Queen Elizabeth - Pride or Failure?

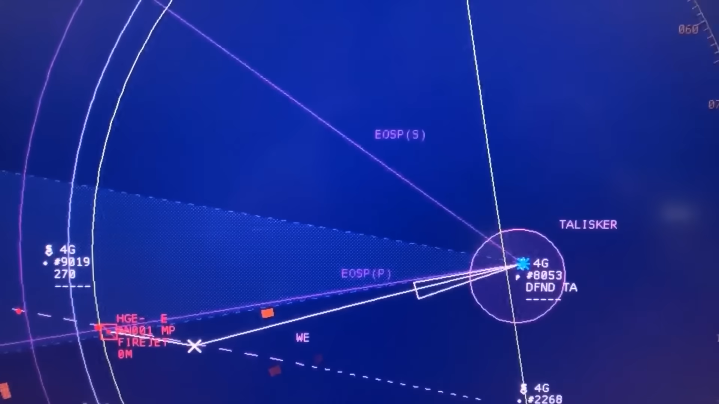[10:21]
The radars are said to be able to track up to 1,000 targets at ranges of up to 250 miles,